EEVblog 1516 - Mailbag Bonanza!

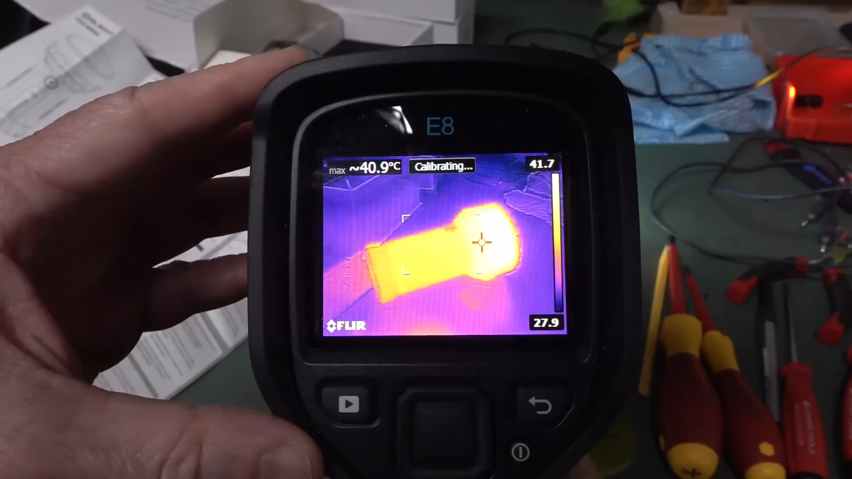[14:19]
On screen: max 40.9°C
So I've had this go in for, you know, the 5 minutes I've been shooting this. We're up to 42 degrees on the outside.
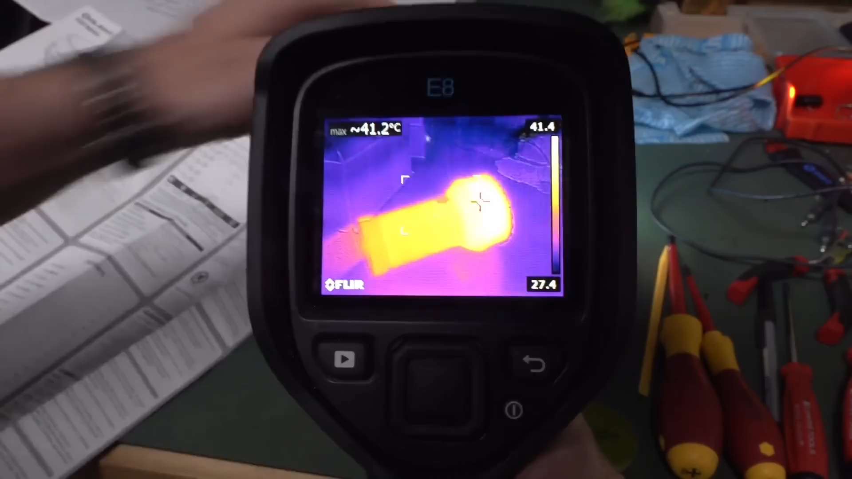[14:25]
On screen: max 41.2°C
Let me put my hand on that. Yep.
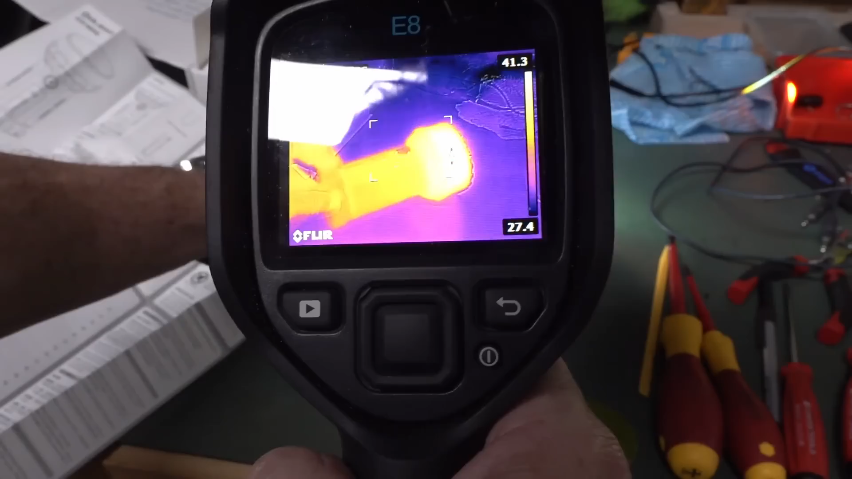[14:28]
So, yeah, it's not propagating too much down to the handle, but you can definitely feel the top getting warm, but it's certainly not getting hot.
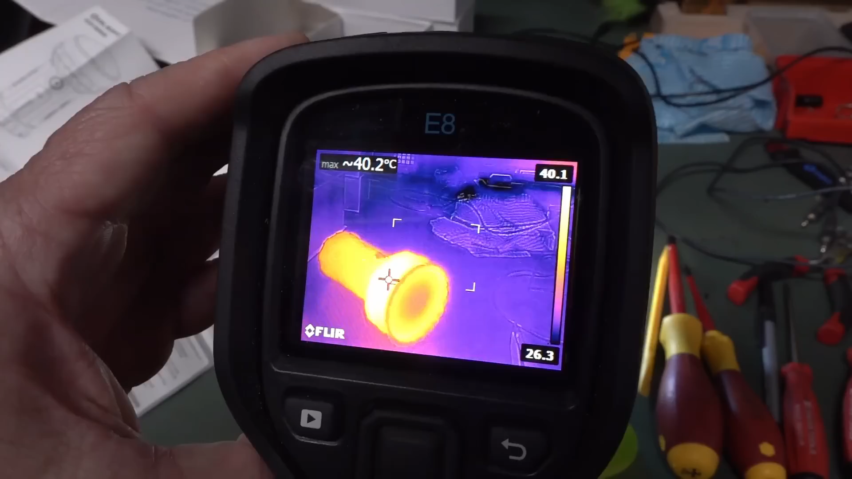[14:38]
On screen: max 40.2°C
So that heatsink's really doing its job. It's not going into the lens. The lens is relatively cool, actually.
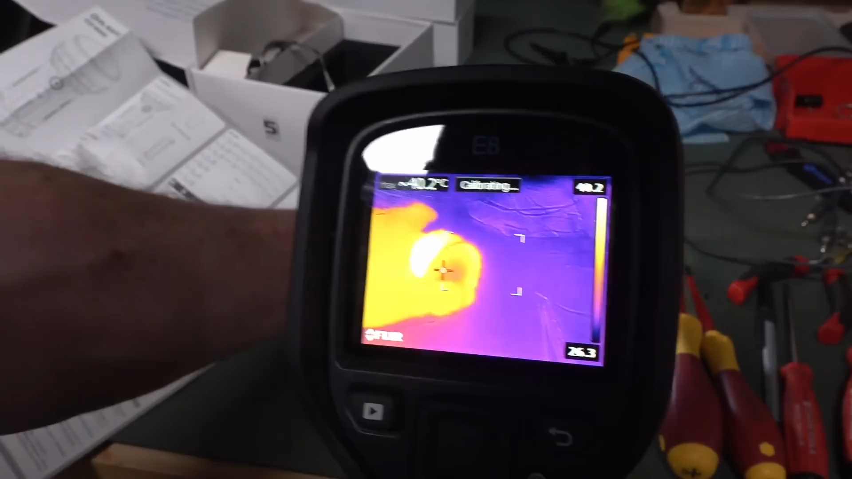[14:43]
Apart from, you know, if you stick your hand there, you will actually feel the light output heating up, but not much.
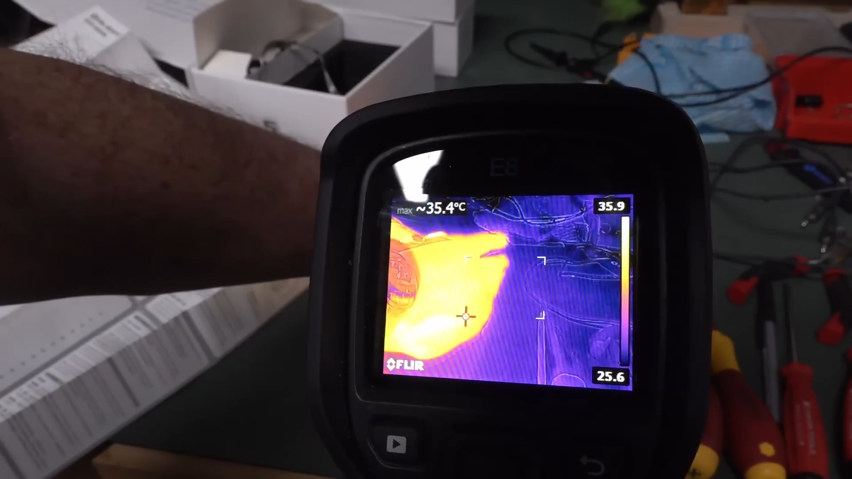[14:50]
On screen: max 35.4°C
Like, you can't burn yourself or anything. So it says here it can only do 5 minutes at 100%.
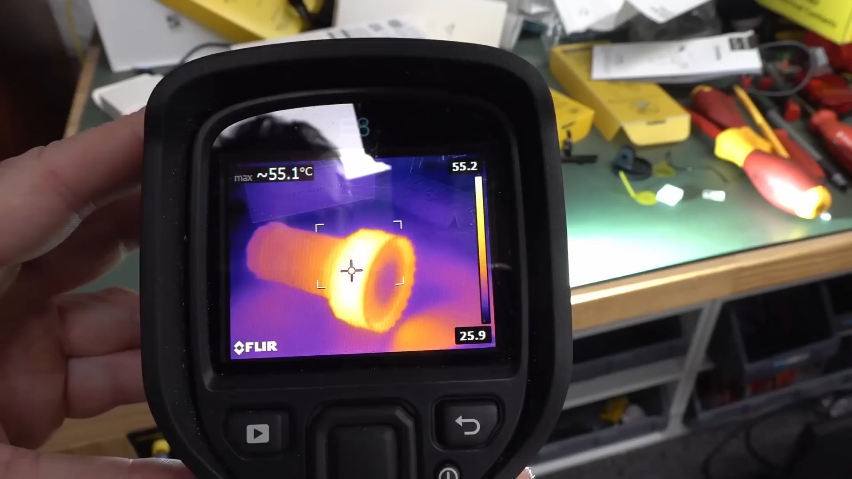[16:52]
On screen: max 55.1°C
Okay, thermally, it's getting up to 55 degrees and climbing. There you go, 56 and still climbing. And this is just the wide beam. So we're, 61. It's certainly going up.
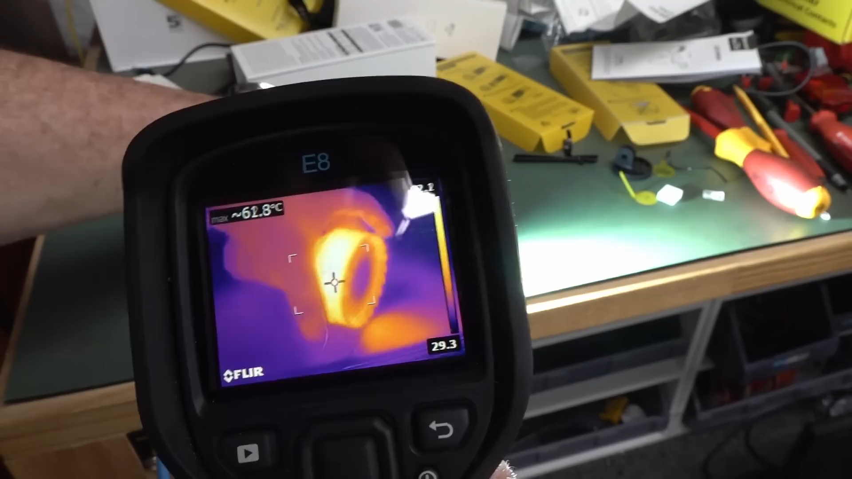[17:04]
And, well, yeah, if I put my hand on that, yep, Ernie Bernie.
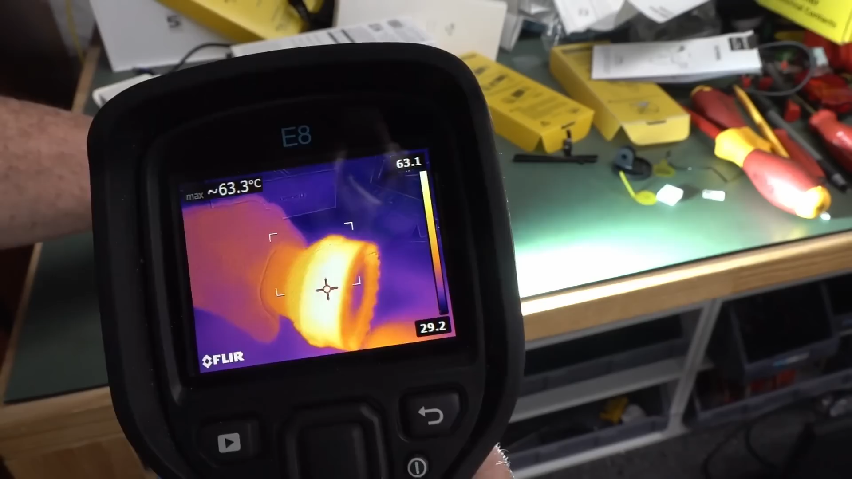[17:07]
On screen: max 63.3°C
So that is serious business, but this is absolutely max, and that's just the outer LEDs.
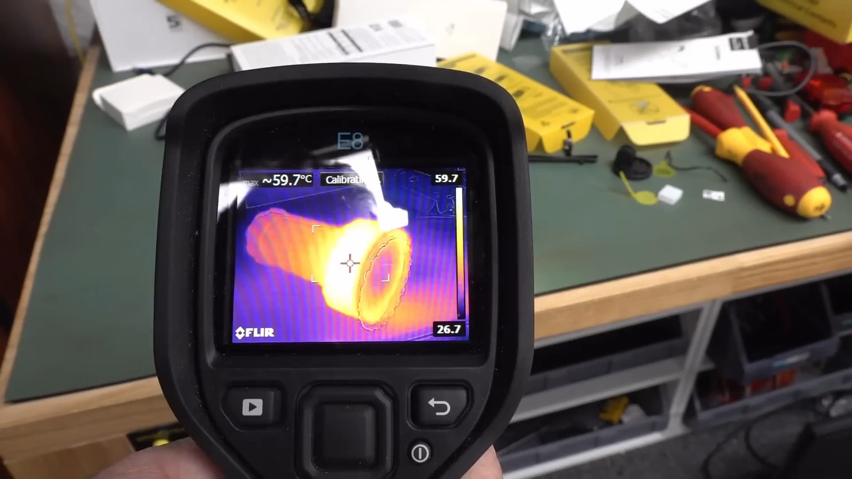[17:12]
On screen: max 59.7°C
Okay, with the spotlight, it seems to be coming down, so it seems to be it's coming down in temp.
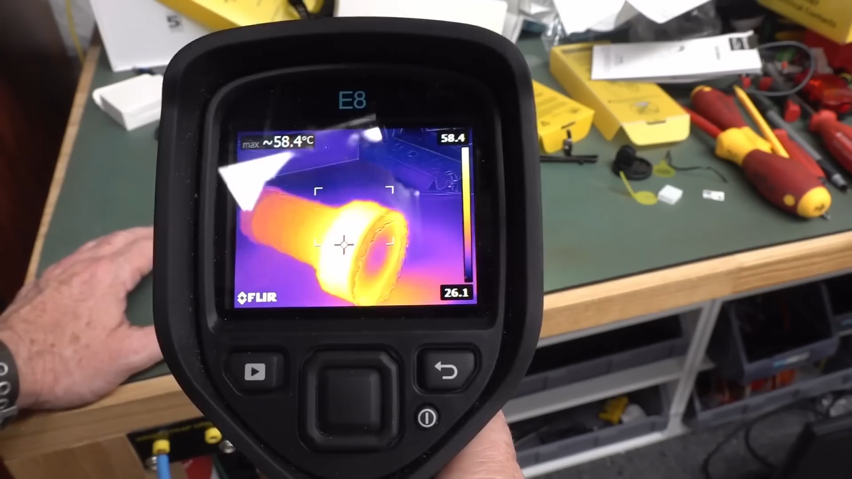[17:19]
On screen: max 58.4°C
So it's, I thought that would have been the highest output, but no, it's those pesky, let me change it back to the outer ones now. You can't actually see much of that.
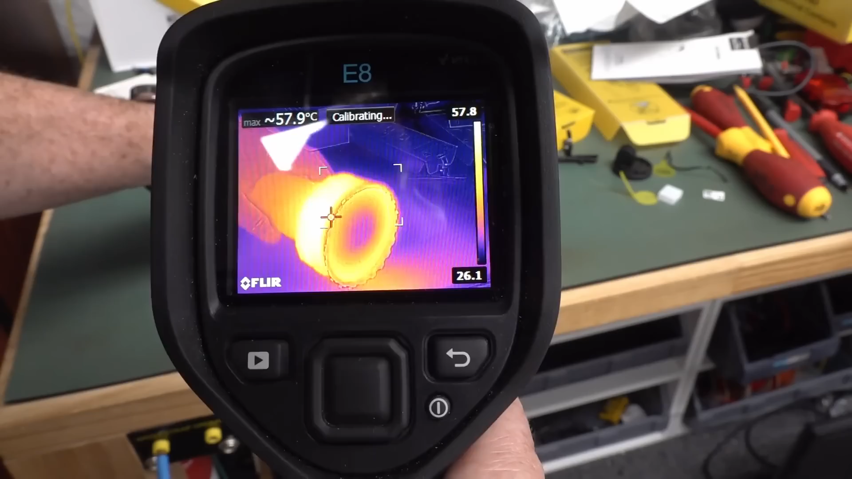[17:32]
On screen: max 57.9°C
Look, it's still cool on the inside and hot on the outside, but that would just be the glass actually reflecting. Woof, that is a beast.
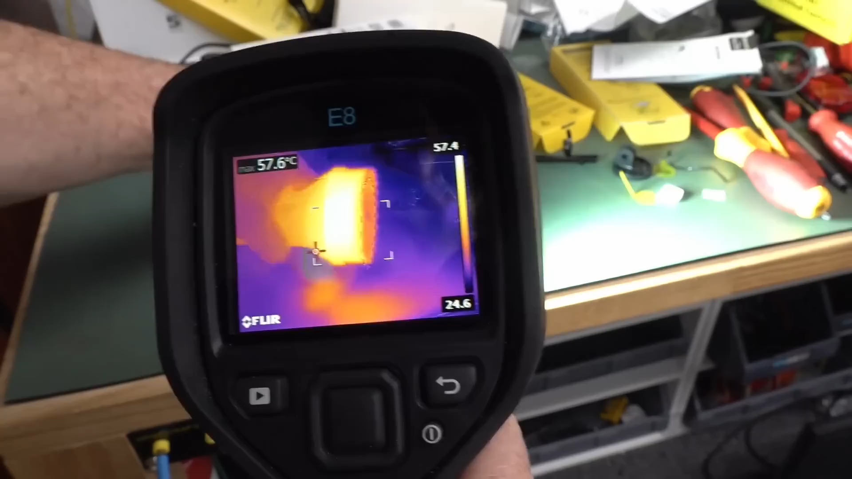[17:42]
On screen: max 57.6°C
Yeah, I can really feel that warming up on my hand now. Geez, that might get quite hot, but anyway, we can really dial that back. Okay, we're pitch dark here.